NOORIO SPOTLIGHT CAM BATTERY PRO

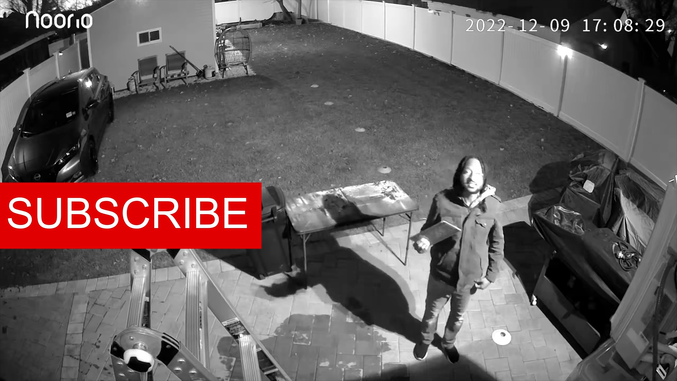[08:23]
This is a video clarity test of the Norio Spotlight Cam Battery Pro. At 5 feet, 10, 15, 20, 25.